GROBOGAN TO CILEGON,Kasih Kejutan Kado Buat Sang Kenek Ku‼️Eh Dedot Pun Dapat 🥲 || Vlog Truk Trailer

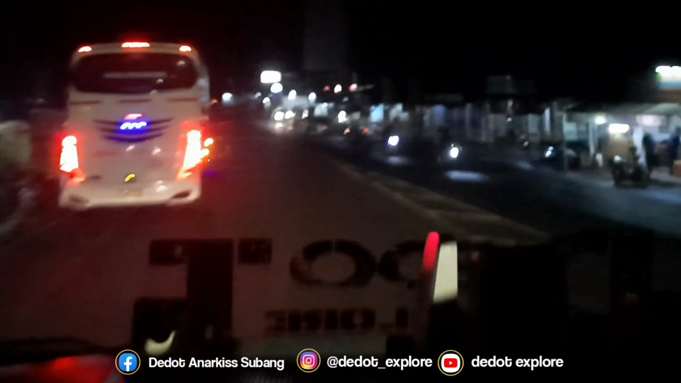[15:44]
berhenti. Kita putar balik dulu guys. Sini ramai terus.
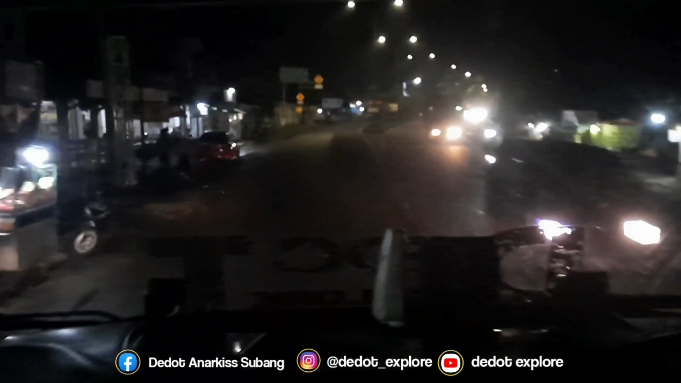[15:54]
Alhamdulillah guys, udah putar balik nih. Langsung mau masuk tol-tol nih. Tapi sebelum masuk nanti Cipali isi etol dulu ya bang.
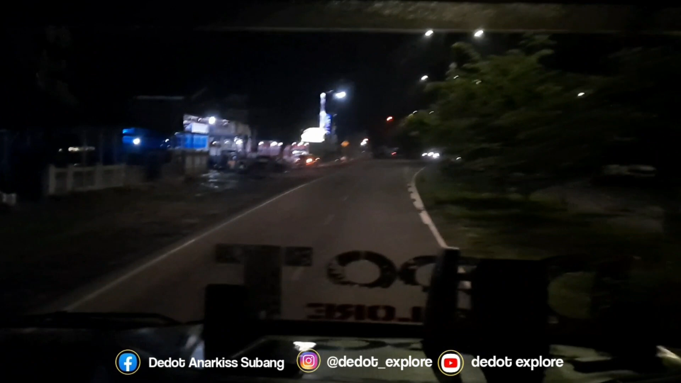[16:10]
Isi etol, ngecek nih, cek ulang muatan ya. Bang ngopi dulu masih, belum ngopi.
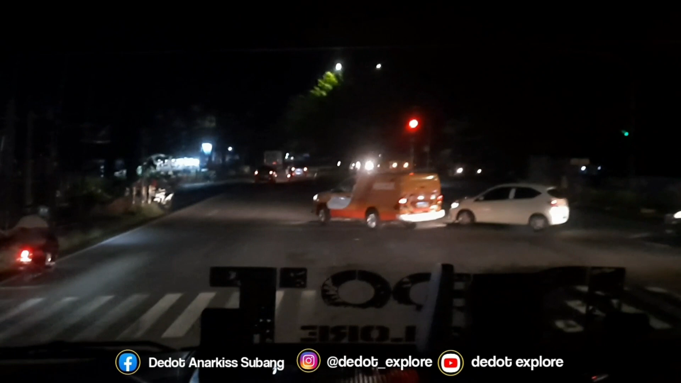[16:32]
Langsung masuk tol guys. Biasanya ketemu sama Pak ini ya. Enggak ada nih.
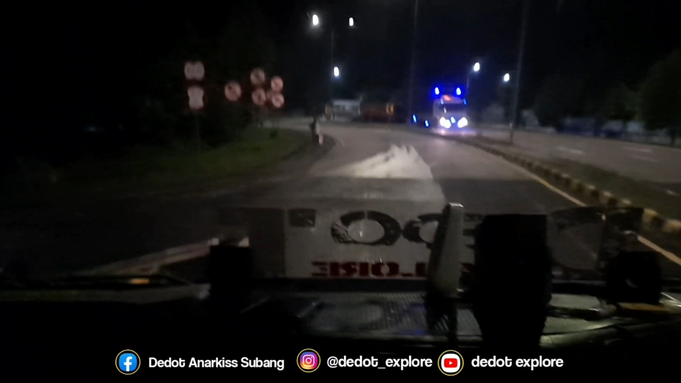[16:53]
Mau ke rest area itu.
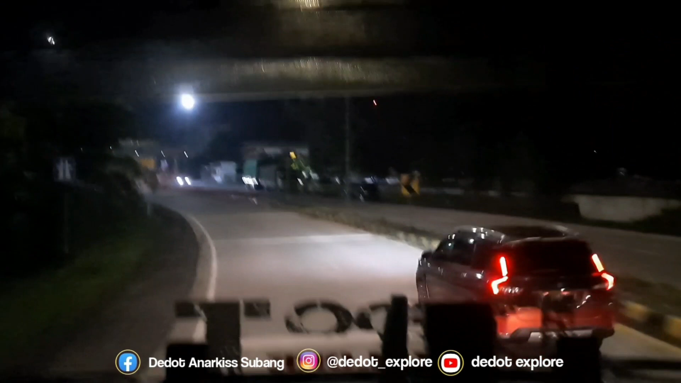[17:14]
Bang tol Subang guys, Cilameri. Ini kontainer habis bongkar nih ke pabrik. Disimpan deh.
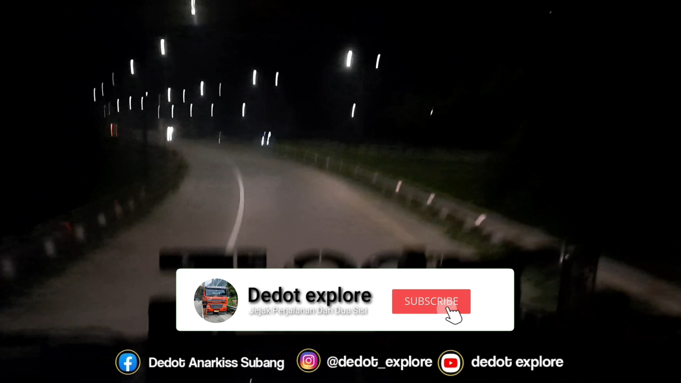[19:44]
beton. Wah banyak yang berhenti nih. Langsung menuju rest area Cipali nih guys. Mudah-mudahan belum offline nih. ujar ngisi tankes nih etol. Langsung masuk rest area guys.
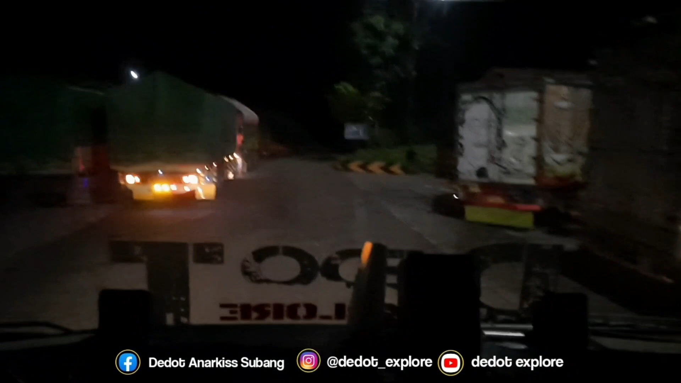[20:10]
Oh, Bang Dedet mau kopi katanya sama isi etol nih.
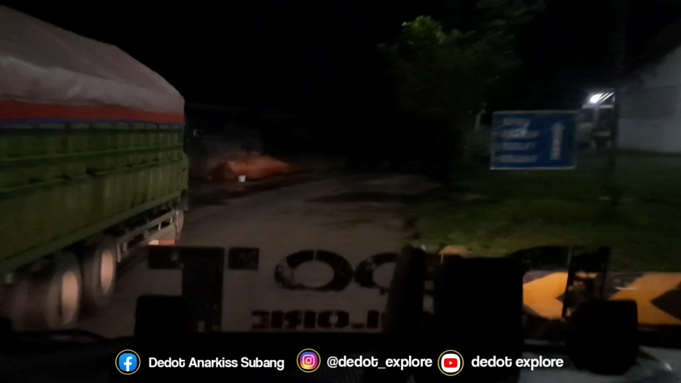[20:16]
Tahu nih penuh apa enggak nih? Oh, mudah-mudahan belum offline nih. Terus parkiran ada.
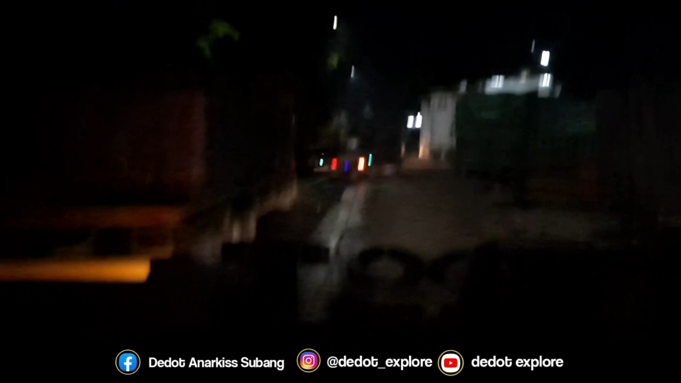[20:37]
Ini juga tadinya buat mobil pribadi dipakai truk.
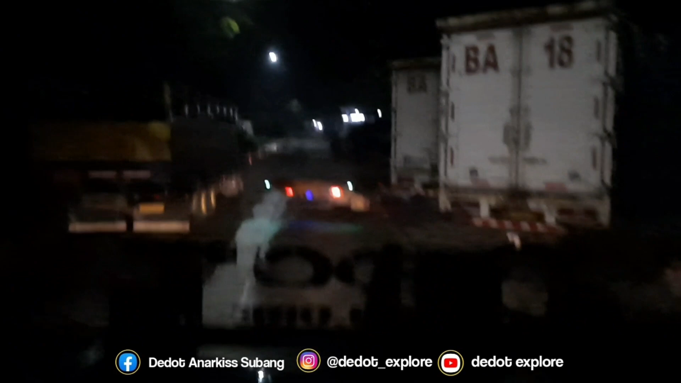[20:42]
Jadi nggak boleh bro, udah dibatas-batasin. Iya. Padahal udah baru di beton ya.
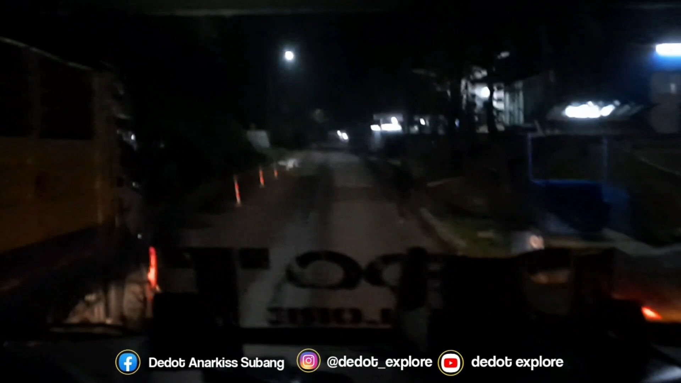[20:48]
Nggak nampung. Terus rest area buat apa ya? Nggak nampung.
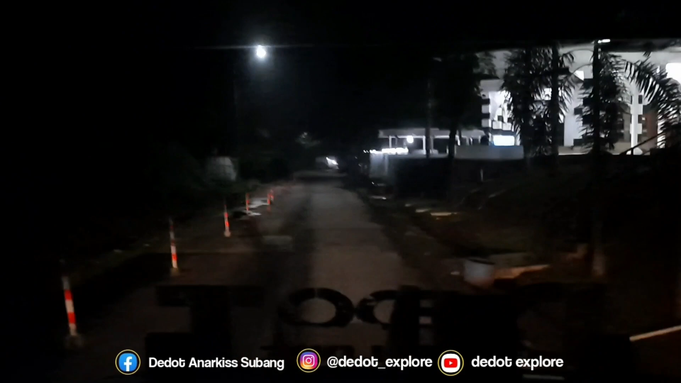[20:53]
Jalanin nggak bisa, parkir nggak boleh. Cuman isi. Oh no. Turki bukannya ini ya?
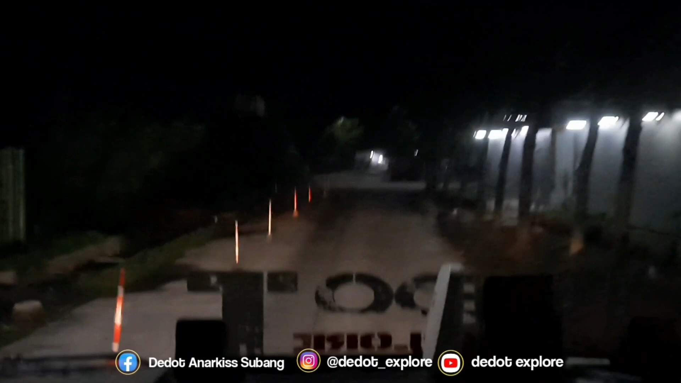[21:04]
Bukan. Wes angel penuh. Cek rek jalan 3 biji.
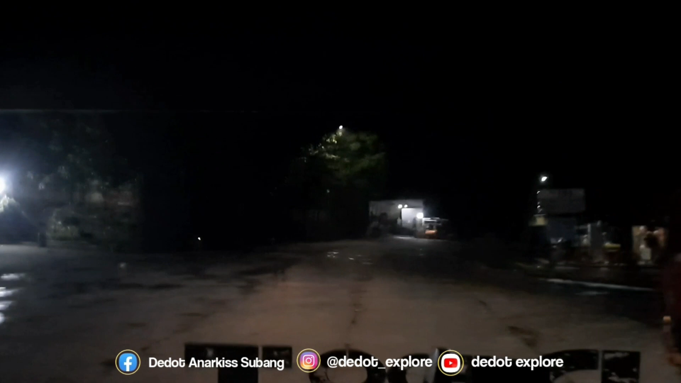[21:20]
Ah, ngejawa kali. Hah? Jawa. Tuh ada, ha? Oh, si eta. Pak Dede. Pak Dede. Muatan besi dia. Muatan besi dia, Bang. Mundurnya mana?
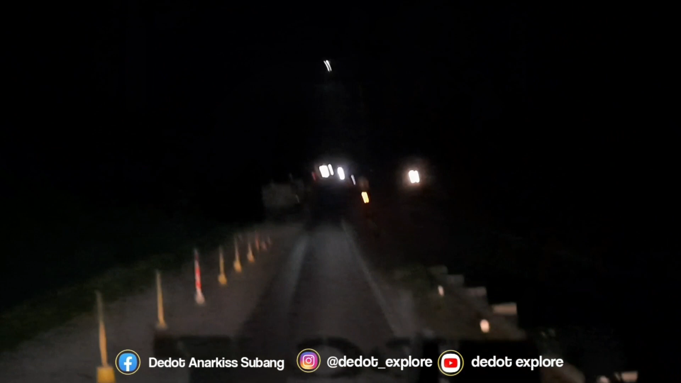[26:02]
Oke guys, bismillahirrahmanirrahim nih, berangkatkan juga nih akhirnya nih. Jam 2 malam guys. Diberangkatkan dari rest area Cipali, Subang, Subang. Memasuki wilayah Karawang nih, Karawang Barat.
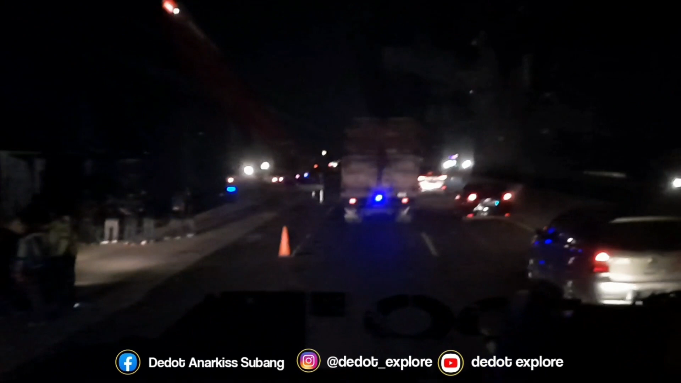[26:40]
Waduh guys, ada mobil bus guys terguling. Hati-hati guys, kecepatan bukan segalanya guys.
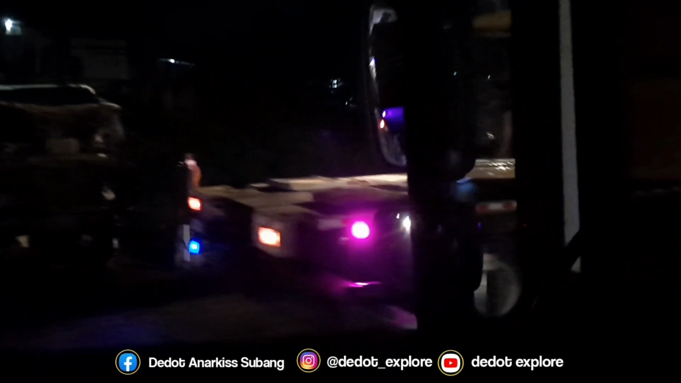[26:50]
Ngebut atau ugal-ugalan bukan berarti cepat. Jalan santai pelan bukan berarti lambat guys.
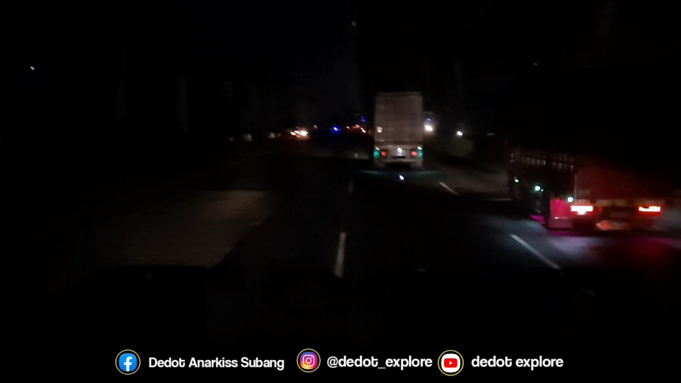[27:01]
Lah ini gimana guys, ada mobil ngantuk lagi nih,
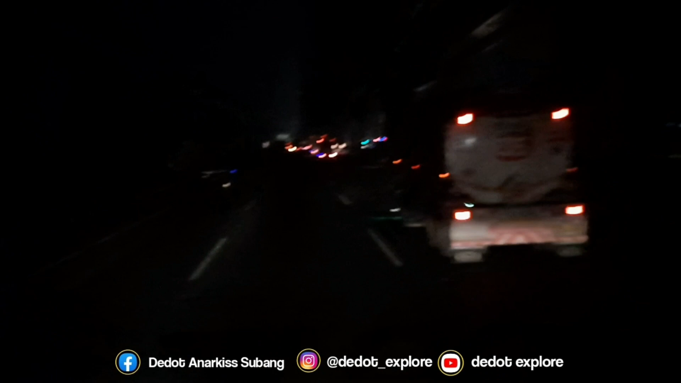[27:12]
wingbox nonton sebelah kiri jalan. Waduh, ajur ajur guys, tronton. Soalnya jam-jam ngantuk ini. Oh iya, soalnya tuh hati-hati guys, kalian para driver Indonesia nih, berhenti sejenak nih guys.
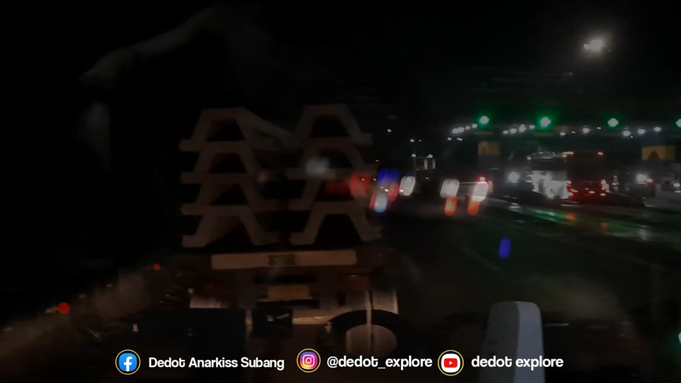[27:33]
Leren set gerbang tol Cikunir nih, rehat dulu ngademin ban sejenak,